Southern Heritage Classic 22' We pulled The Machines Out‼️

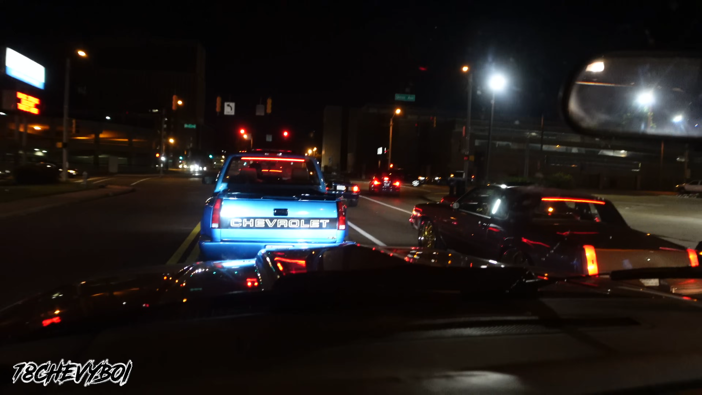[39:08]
Traffic, baby. We in traffic, baby. Yes, sir.
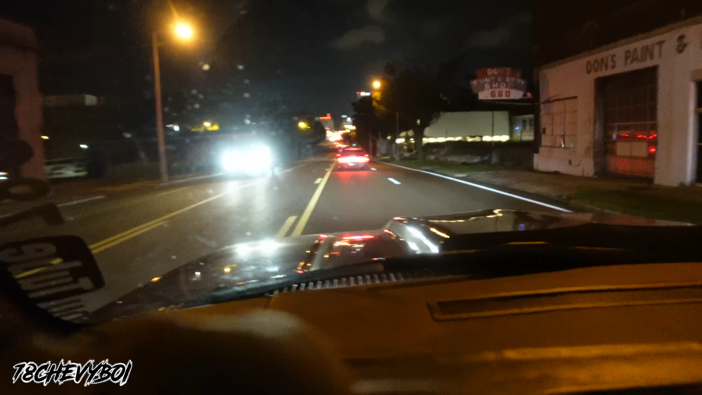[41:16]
Got to be careful. Yes, sir. Headed downtown, baby. City of Memphis. God, be more careful. Them doggone manhole cover, boy. That's my boy Brian Ike about the manhole cover. I think that was the one he hit right there.
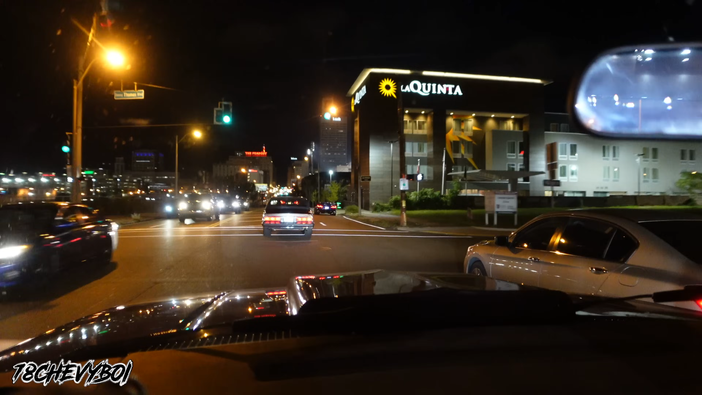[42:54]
The traffic about to get thick.